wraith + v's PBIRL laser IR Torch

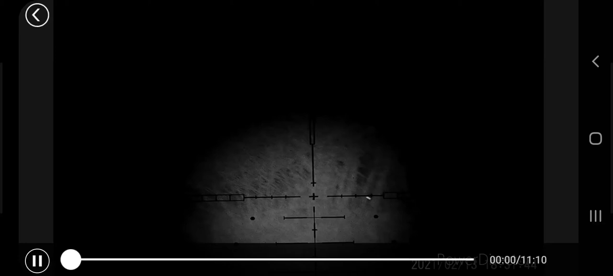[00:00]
Okay, so this is a PBIRL and a hawke.
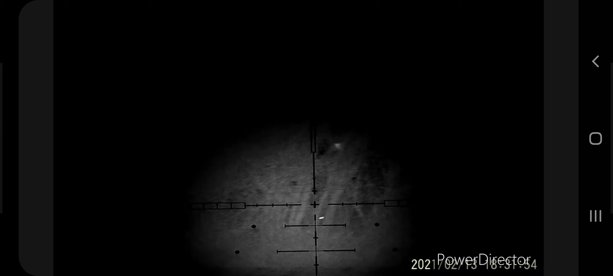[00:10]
That hit you over 150 yards.
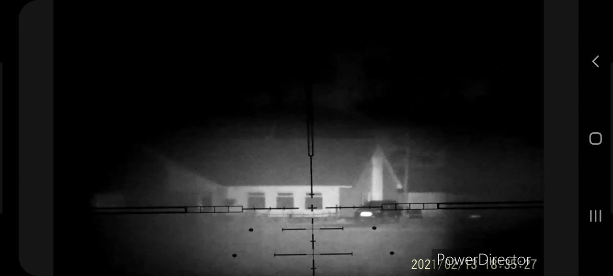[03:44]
believe the thing is that bungalow is at 810 metres. You can clearly see everything on it. The trampoline on the farm.
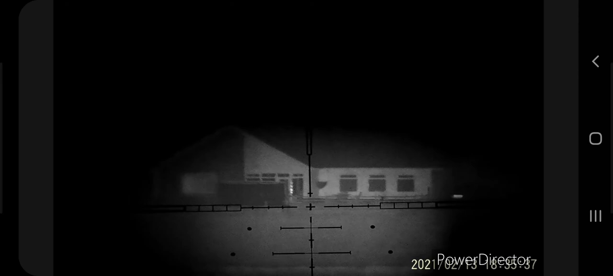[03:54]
Thank you, Chuck.
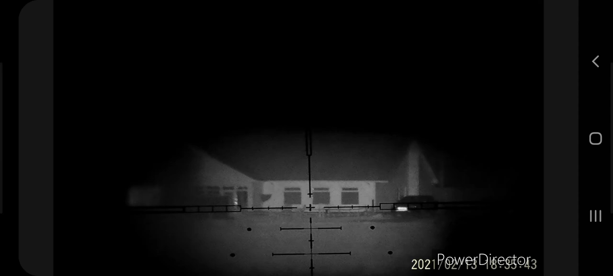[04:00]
That's the PBIRL.
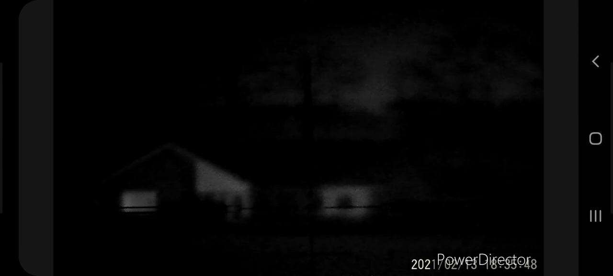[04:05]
So, like I said, once you start getting out distance on the PBIRL,
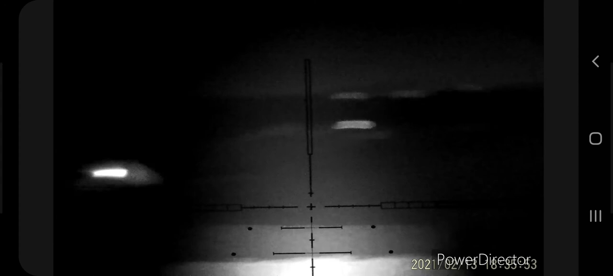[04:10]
you're finding that it's not as good. Ludicrous lumens, I've seen right in. Let me focus a little bit.
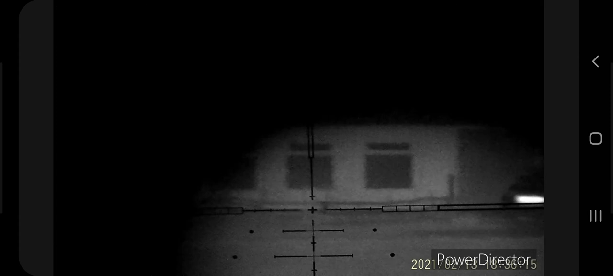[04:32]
Excuse me, it's about minus 9 tonight, so my hands are bloody freezing. I just quickly nipped out, just to show you.
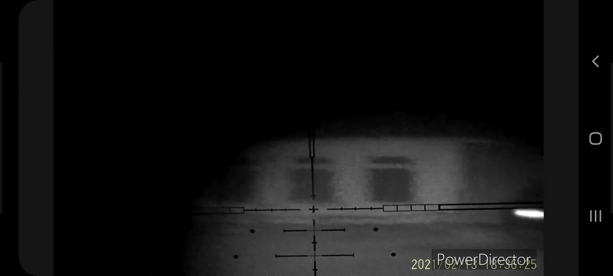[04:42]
So, like I said, all different lumens.
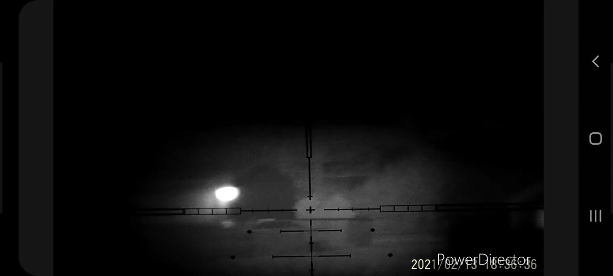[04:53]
That telegraph, that closer there. That telegraph pole is 768 metres.
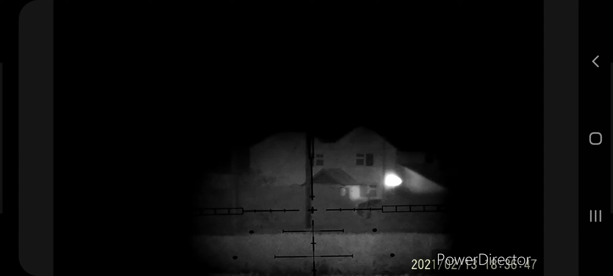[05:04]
Zoom that in. Not an issue at all.
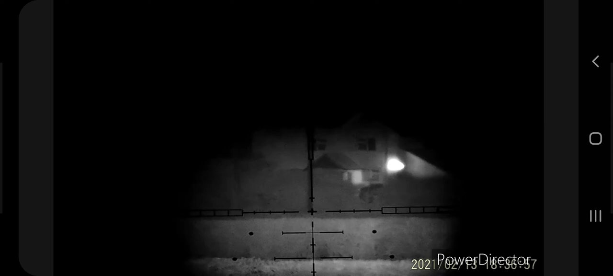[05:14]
Not a problem at all. Take that off.
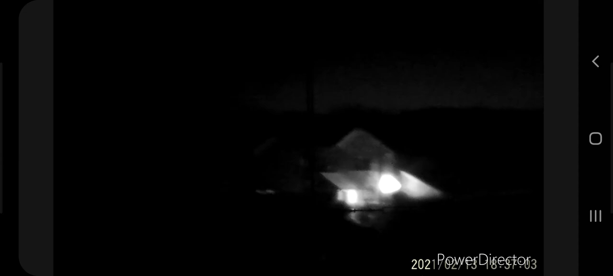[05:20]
Put the PBIRL on. They're both on tight spot.
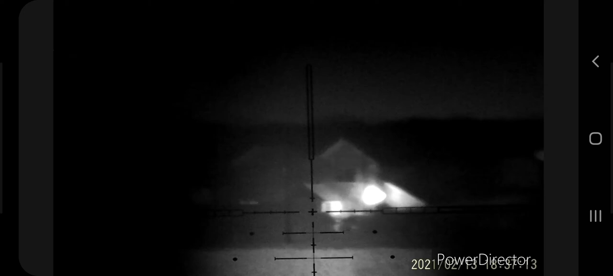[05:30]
You can clearly see the difference once you start sort of pushing the limits of your gun. So that's the lubricus wounds. Again, PBIRL, so like I said, to 700 odd. Just over 800 to the that's me just flicked on the lubricus lumens. Like I said, they're both on spot.
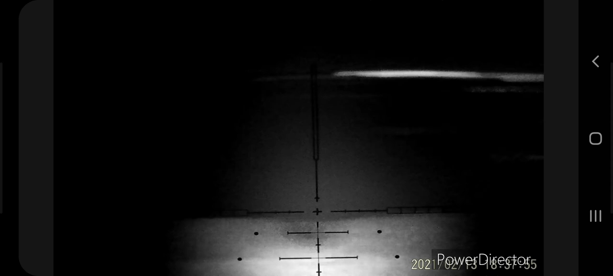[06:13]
So, PBIRL, 1, 2. That's the brightest on the PBIRL. And then you see something back to these sort of bushes and stuff. Absolutely fine at this sort of distance.
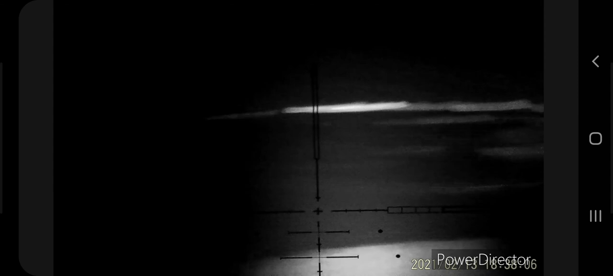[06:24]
Once you start pushing the limits, if you can start looking out a bit further, you can see the difference.
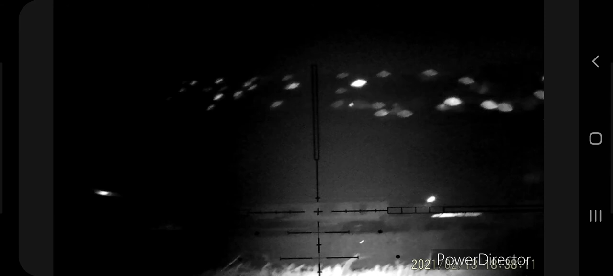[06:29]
PBIRL, I'll leave the PBIRL. That's a really good lens.
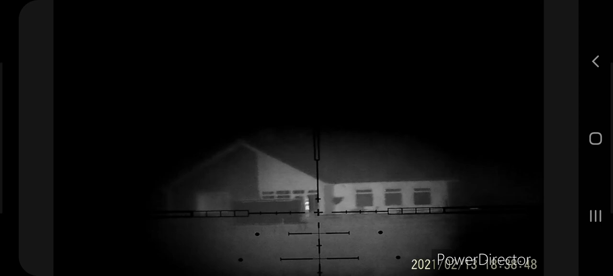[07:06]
It's on full brightness. That's not. And it's full power.
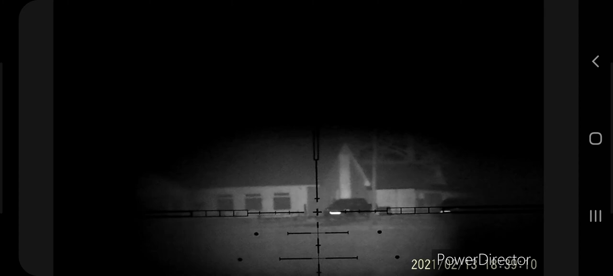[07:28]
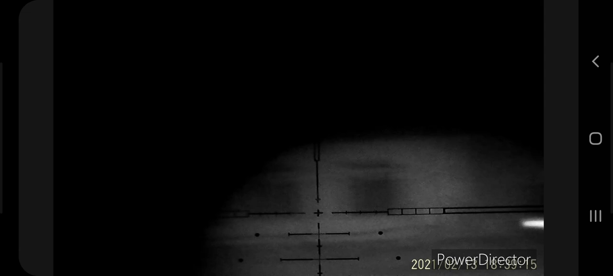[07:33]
No problem up to that sort of 800 yards for that. No problem at all.
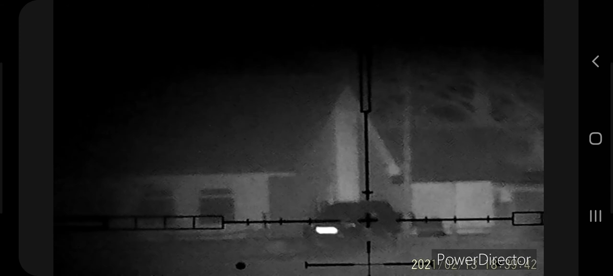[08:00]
Okay. And what I like on this, the spot is actually a square beam on the ludicrous lumens. Whereas on the PBIRL, I'm finding it's more of a circle.
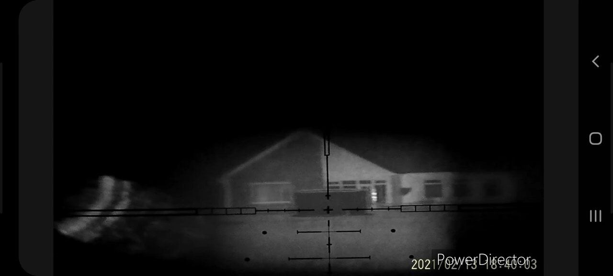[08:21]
So with my setup on the PARD, it just seems to work a lot better for me with my PARD and my scope and the hawke sidewinder
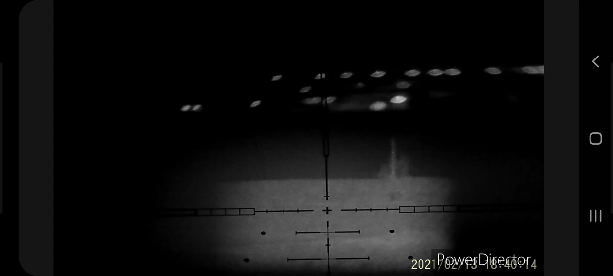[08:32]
than I currently get on the PBIRL. So yeah, no problem at all.
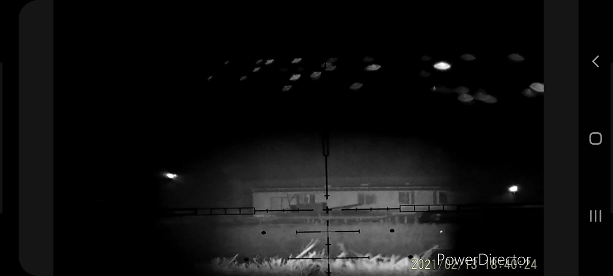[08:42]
That's probably 750, 760 yards for that little one.